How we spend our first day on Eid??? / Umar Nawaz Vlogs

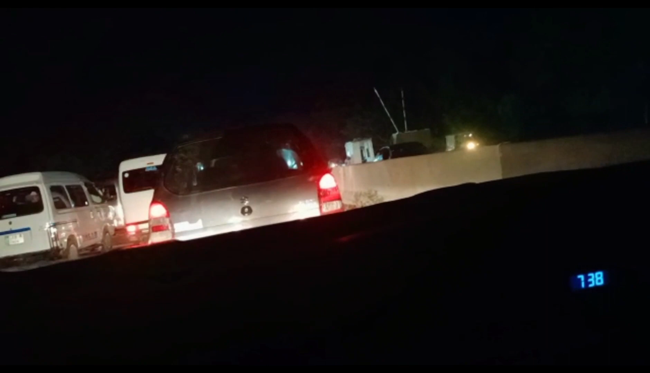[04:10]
ہم پہنچ گئے ہیں گجنالا ٹول پلازے پہ ادھر بیسر پہ پرچی ہے بیسر پہ پرچی دی نہیں ہے وہ انہیں یہ لوگ میادی بیسر
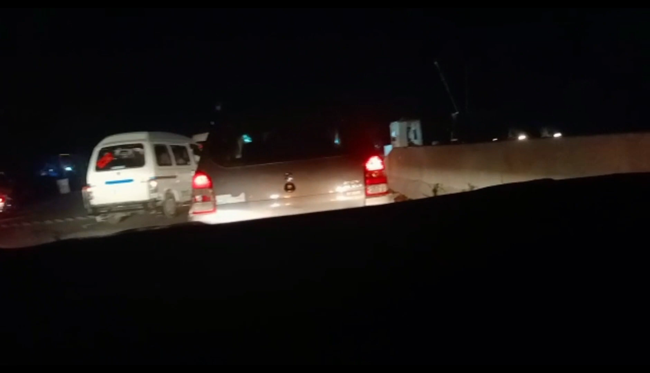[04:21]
پہ رکسے لے لیں ہے آپ کو
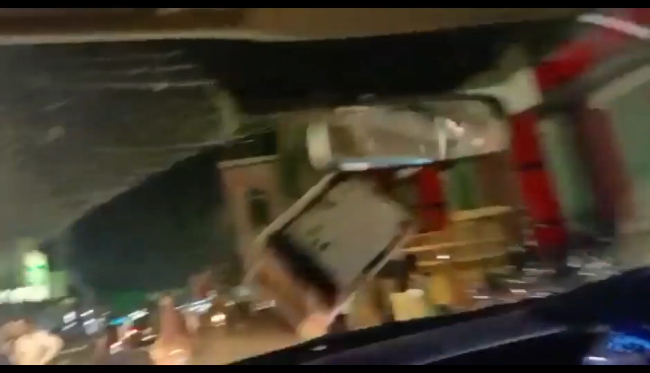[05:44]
والوں کا شہر ہے اور چاند کے قلیے
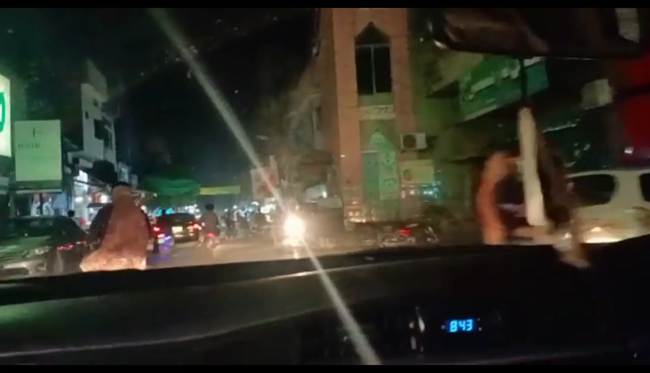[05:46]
جو ہے یہ مکمل جو ہے گجنالا کی سب سے مشہور گلی جو ہے یہ
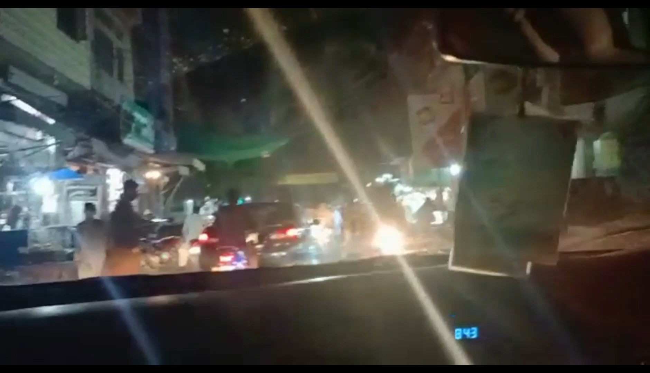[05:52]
چاند کے قلیے پہ کھانے جو ہے اس کے دونوں سائٹوں پہ بس کھانے کے چیزیں ہیں اس کے علاوہ اور کوئی چیز نہیں ہے کیونکہ یہ پہل والوں کا شہر ہے اور ادھر جو لوگ ہیں وہ
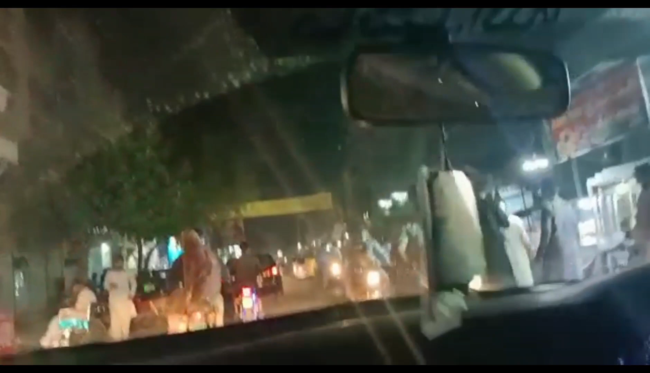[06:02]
کھانا جو ہے شوک سے کھاتے ہیں کچھ لوگ ہوتے